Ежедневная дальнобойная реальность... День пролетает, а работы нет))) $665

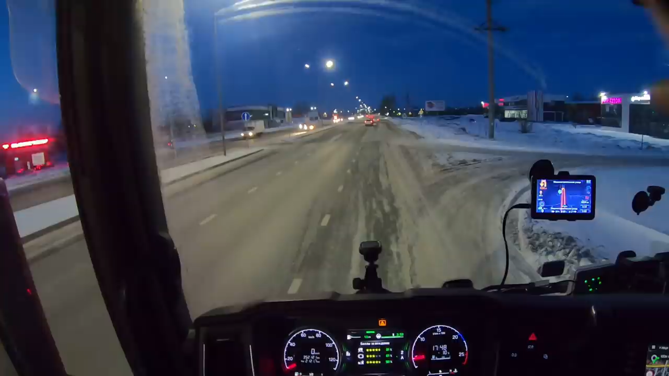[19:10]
Может вот туда протянуть? Куда какой-то заезд. Я такой смотрю, довольно-таки накатанный. Наверное, вот сюда лучше протяну. Машинок, тюльпаны, тюльпаны, тюльпаны. 8 марта. Так, в сугроб мы сильно, конечно, не полезем.